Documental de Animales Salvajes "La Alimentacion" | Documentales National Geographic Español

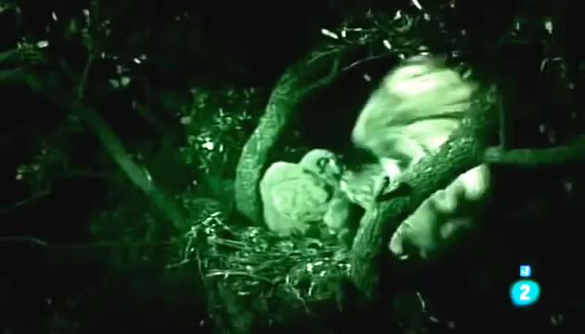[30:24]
Los padres reparten las capturas, pero a medida que sus pollos crecen, estos van arreglándose por su cuenta. Es parte del aprendizaje y de la selección. Hoy, el más fuerte ha decidido que no tiene por qué compartir.
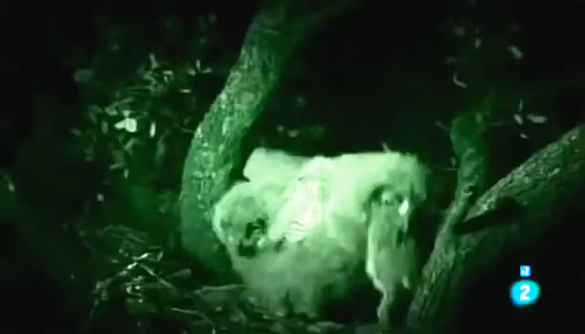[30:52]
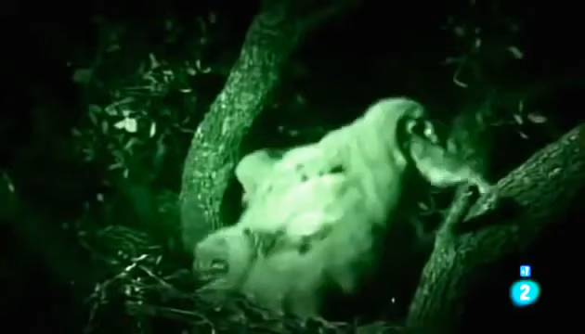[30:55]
Pero la decisión podría matarle. El conejo es demasiado grande. Su boca no es la de una serpiente y podría asfixiarse por ambicioso.
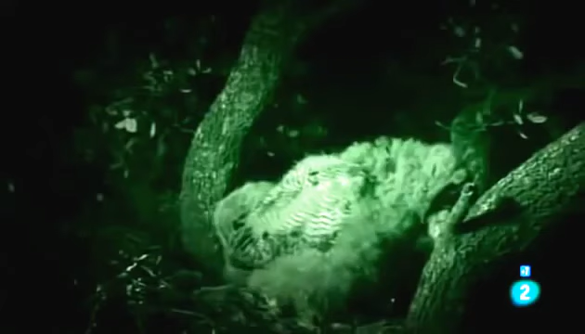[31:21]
Compartir a su edad habría sido beneficioso para su hermano y para él. Se ha salvado, pero ha faltado muy poco.